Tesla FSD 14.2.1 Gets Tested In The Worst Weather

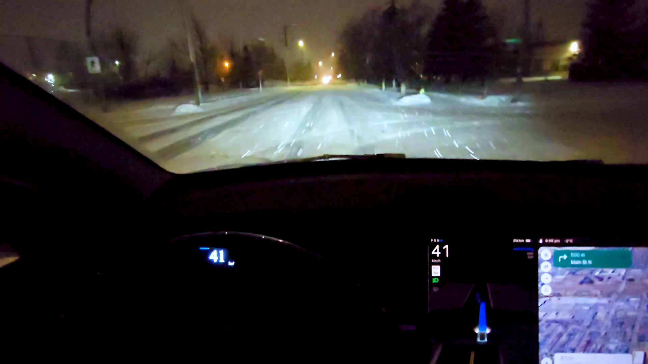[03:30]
It's quite unnerving, but let's see how it does.
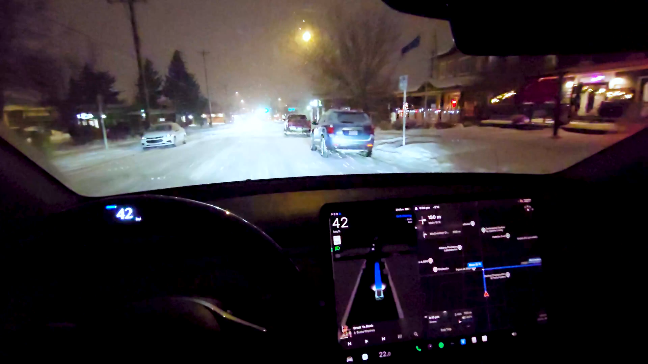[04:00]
It's signaling. Just say we're going to turn now. It's very slippery out. Snow-covered roads, ice.
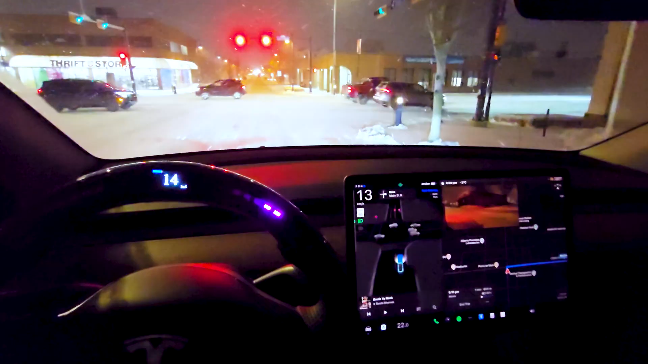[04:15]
I do have it on sloth mode because FSD scares the crap out of me in the first place.
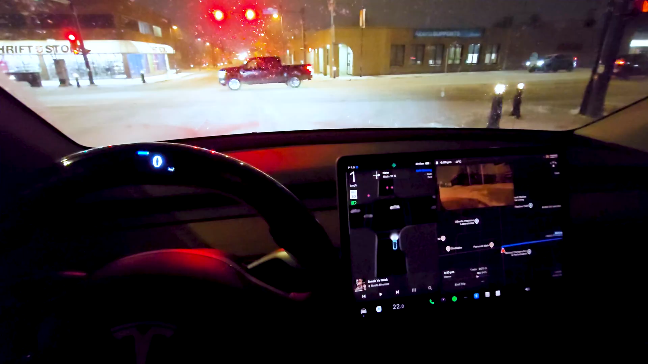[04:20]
It's, uh, it's going to turn on our red.
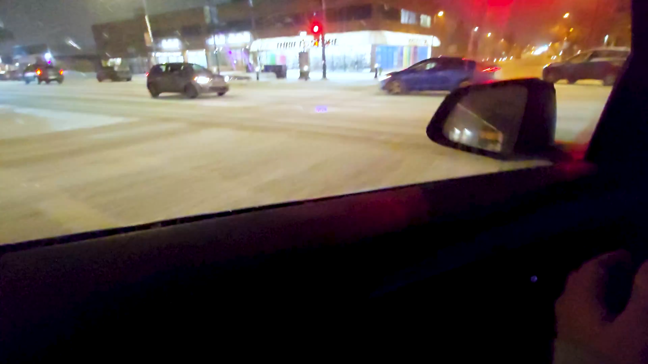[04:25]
There we go. It did make a safe left turn on a red. There's a pedestrian that's not stopping for the pedestrian. Well, it stopped, but it didn't stop and wait for them to get all the way across the road.
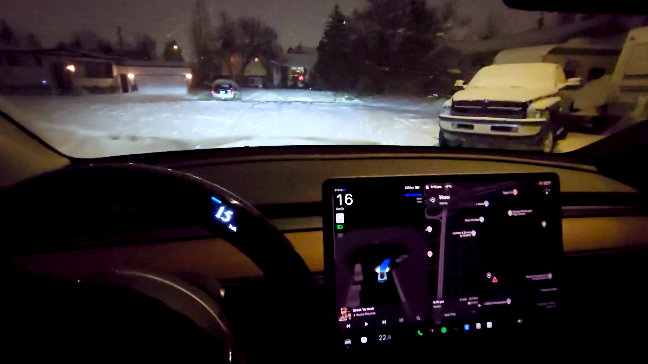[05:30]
Now, where is it going to park at my house?
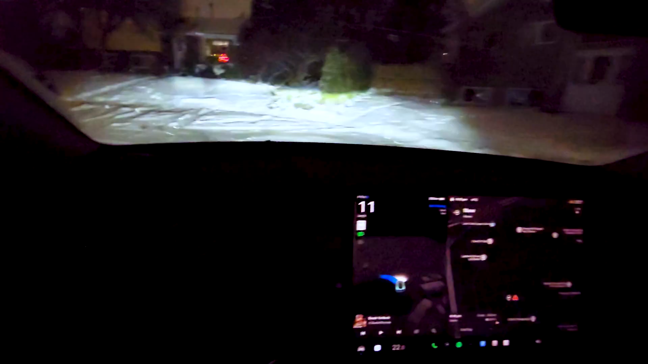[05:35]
I haven't set up any of the settings, so I don't know where it's going to try to go. I think it's just going to stop and say you're home. So that's my house there.
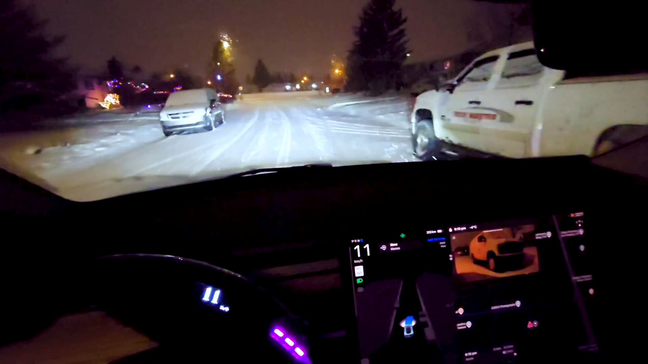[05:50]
Um, okay, so it's parking in front of my neighbor's house. Now, here we are backed into the garage where it's safe again.